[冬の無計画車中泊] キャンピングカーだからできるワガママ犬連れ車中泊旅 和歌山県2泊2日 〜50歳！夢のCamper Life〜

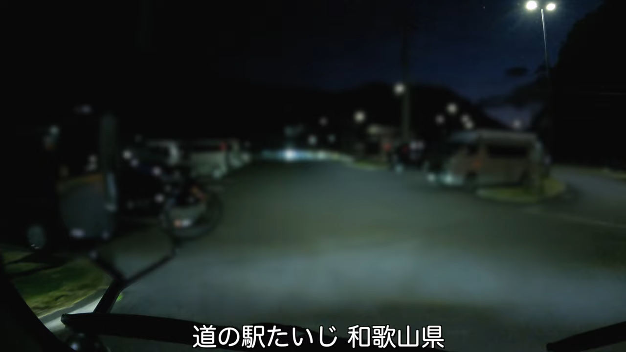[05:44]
なんかめっちゃ綺麗やな、ほんまに、 ね、 ホテルみたい、